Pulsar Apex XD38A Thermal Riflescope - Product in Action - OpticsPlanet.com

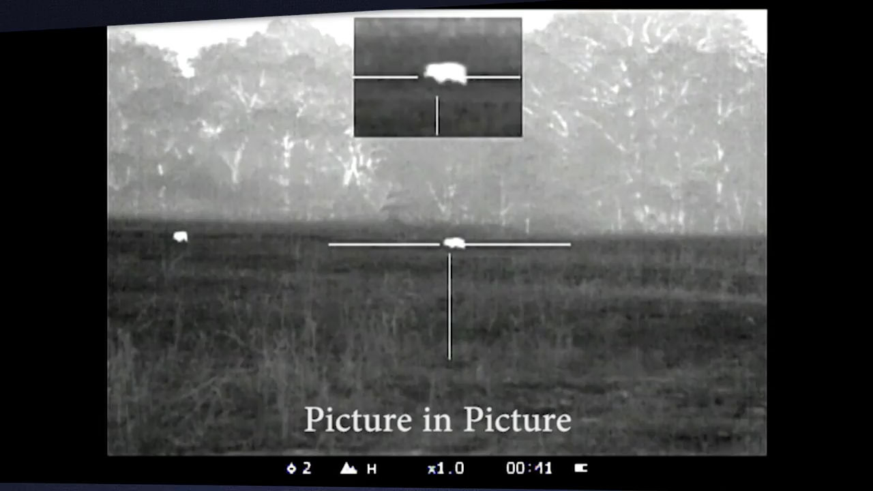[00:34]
Similar to how your TV works it creates a small window in the top of the scope that allows you to see on a 6x but the main field of view is still on the 1x
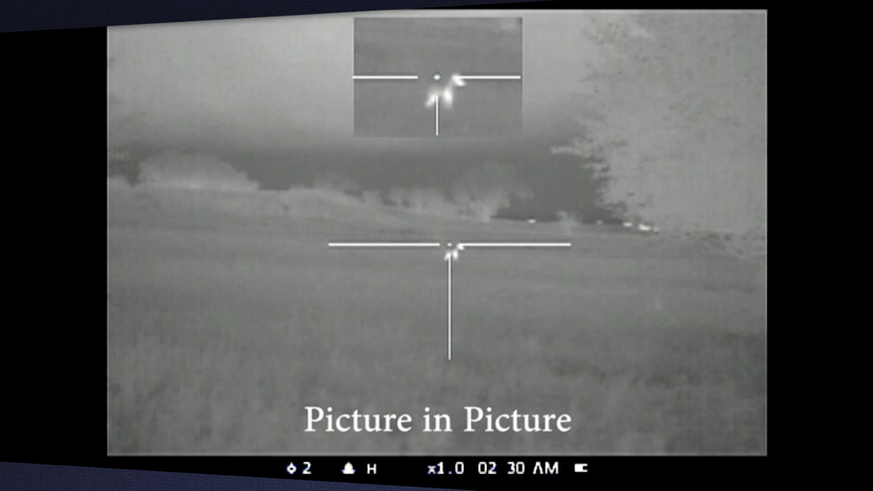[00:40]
so anything you're targeted on the 1x will give you a zoomed in picture at the top of the scope at a 6x.
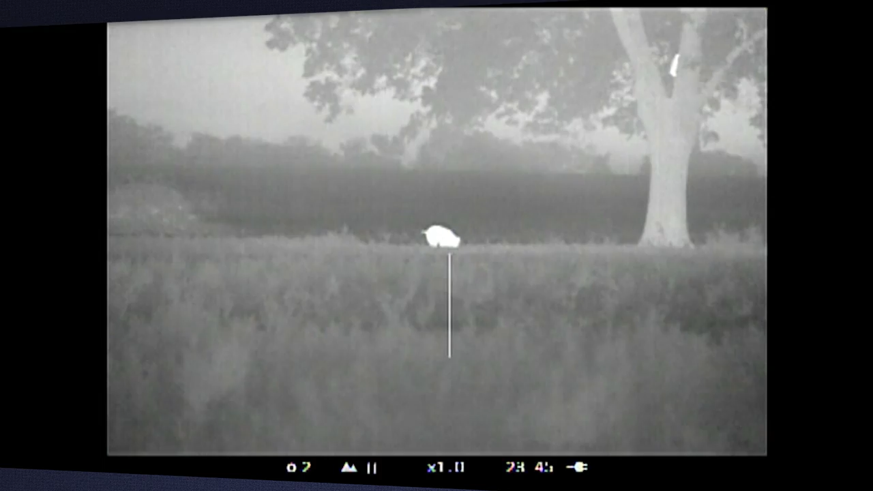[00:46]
That's really great for maintaining your field of view but still being able to make that precision shot quickly and accurately.